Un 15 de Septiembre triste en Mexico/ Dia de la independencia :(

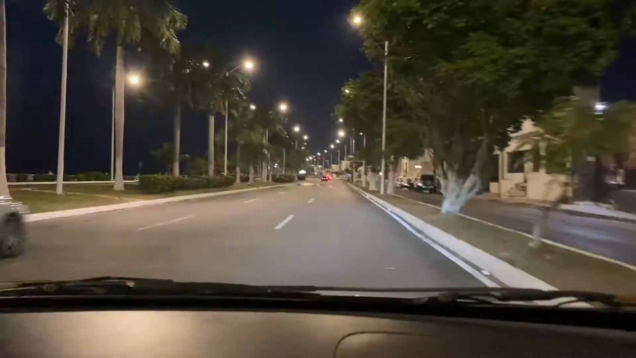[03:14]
Y bueno amigos Ahorita estamos viendo Estamos yendo a comprar algo Pero miren amigos Esta es la zona Aquí en Campeche Donde están los bares Y antros La zona nocturna amigos La principal zona
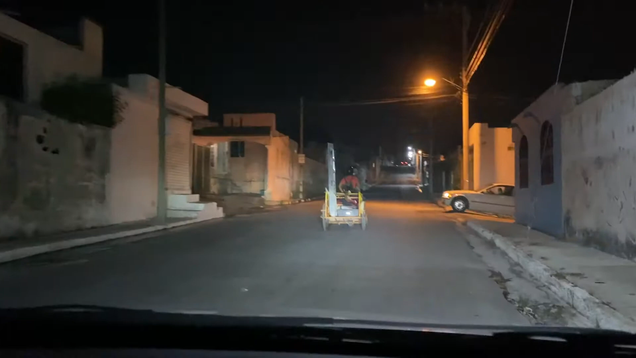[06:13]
Un troll de fresa Aquí en el 15 de septiembre Es Un día más En la ciudad De San Francisco Pero San Francisco De Campeche Amigos Es un día más La verdad que Aquí nosotros Locantechanos No hacemos gran cosa Además que hoy Estamos en pandemia Amigos Hay que quedarse en casa Hay que actuar Con responsabilidad